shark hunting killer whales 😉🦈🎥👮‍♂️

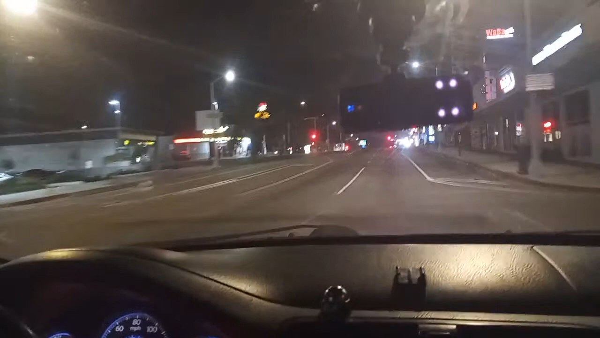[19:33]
Sorry, my dash camera is kind of blizzocking, but there's nothing interesting in front of the camera at this very moment.
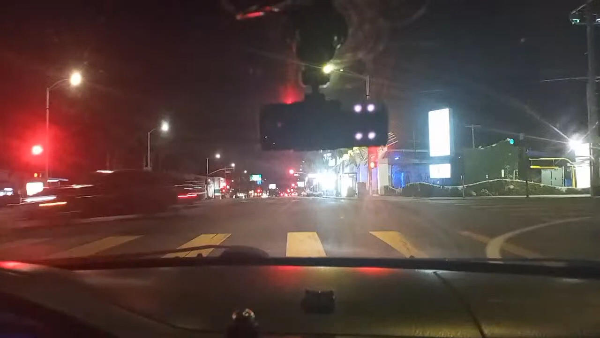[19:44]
About to run some shit. Look, they're all red. Brrr, all the way down. Jesus, I hope they all turn green so I can... Away we go! Probably the same guys I saw on 3rd and Grand just a little bit ago. And as soon as I pulled up, they were out. Ooh, look, they're all green. I'm not speeding. I am a hell driver. I'm not about that speedy life.
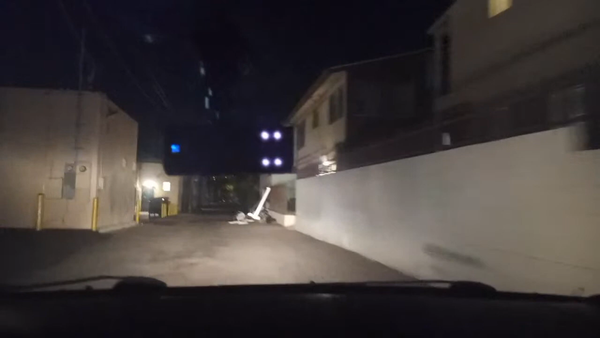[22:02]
Oh, shit. Yeah, there they go. Damn it. You must be watching my live, man. That person's gone already.
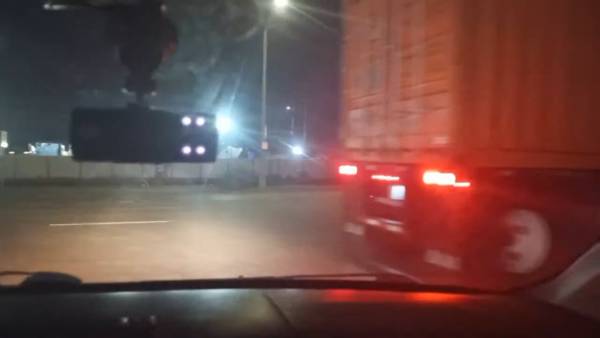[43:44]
I mean, I don't hate them, but I'm really just not. Whenever there's streets that a big rig drives on, I tell you, they suck. Those streets suck. That's what they do. They are all junk and bunked. Okay, I'm gonna get back to Anaheim, see if we see anything. Because, you know, whatever. Sorry, I can't read the comments right now. Back to the road. I raised part of the Blue Wrench Gang.
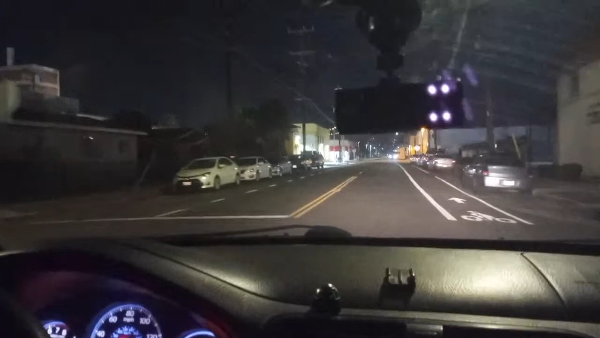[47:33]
Sorry. Nah, I am. I'm over it. Oh, somebody's fumbling on the freaking radio here. Okay, I'm at Avalon now. I'm gonna go back to Anaheim. God damn, I didn't know Big Reels were all along here, like in here, like this. Anyway, that's Ghost Town. Oh, okay. All right.
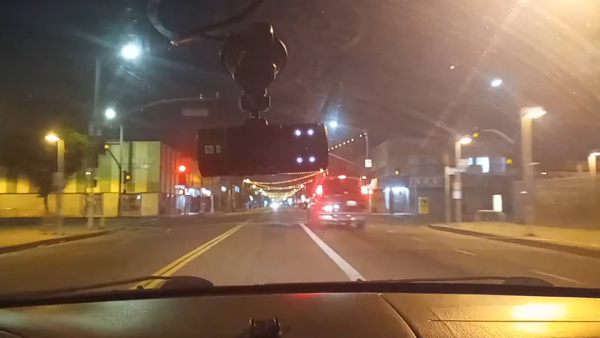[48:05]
Here, hold on. I'm gonna come up here. I'm gonna pull over. I'm gonna do a righteous adios.
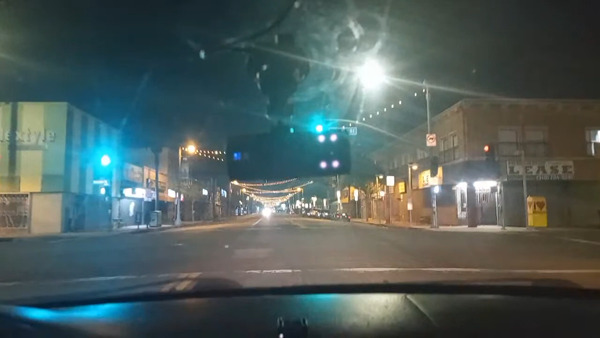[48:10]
Adios. Unless a miracle just should happen. Yeah, now I'm back on Anaheim. Freeze or fries, whatever you want to call it, wherever you be from. You may call it fries, because that's how it looks like it's spelled, but in Wilmington and the surrounding cities, we call it freeze.
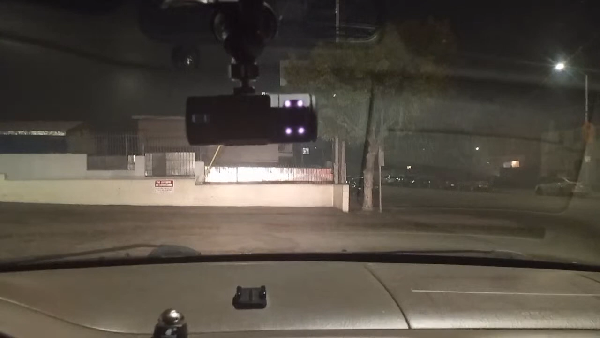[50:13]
Here's siren. Hold on. Might as well just be an ambulance. Hold on. I think that's an ambulance siren. Lance, most of my friends.
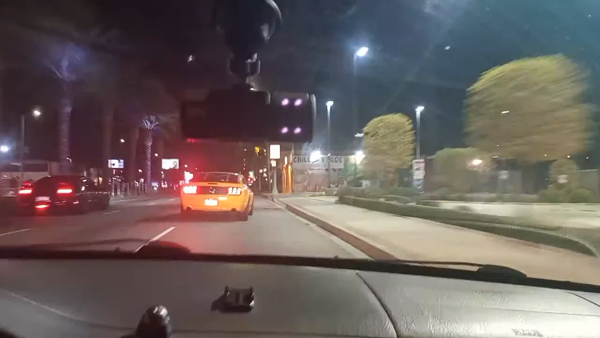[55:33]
Oh, they want to race. No. You just want to be in my way. That's really cool how you did that. Fucking idiot. Sorry. Road rage. Macho Man. I want to be. No, I don't. I really don't.
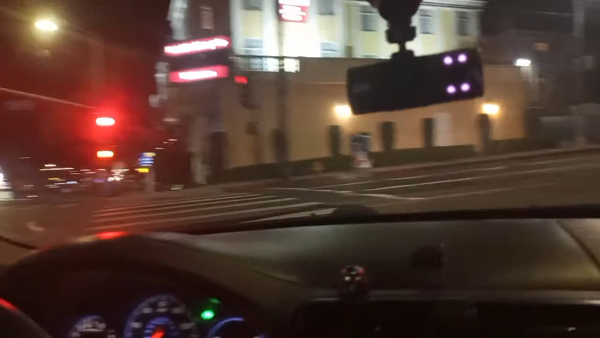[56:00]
Alright, here's first. And if for some miracle they're up there, thank your lucky stars. And if they're not, that's when I'm gonna. I'm just gonna go ahead. No, I'm just kidding. Coming up First Street in the San Pedro. About to pass through Bandini at the light. Just for those of you who always ask, where am I? That is where I own.
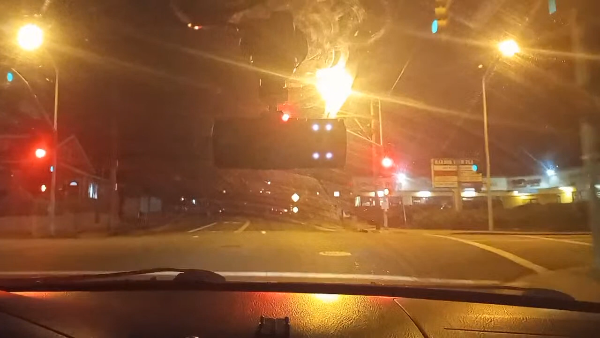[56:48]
But there are a lot of you, and I really appreciate your patience. I don't even... Okay, lost one, but 69 now. Who is this person behind me with their brights on?
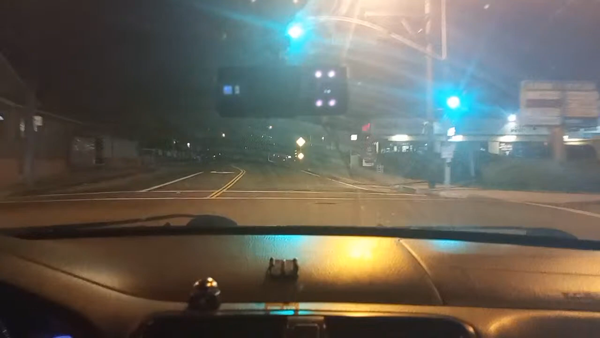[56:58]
I just really can't. Or maybe they're not bright, but they're just so... Yeah, they kind of feel bright. Kind of bright-like. Or just really high fluorescent. Or is it because it's a bigger car? Anyway, I hate that shit.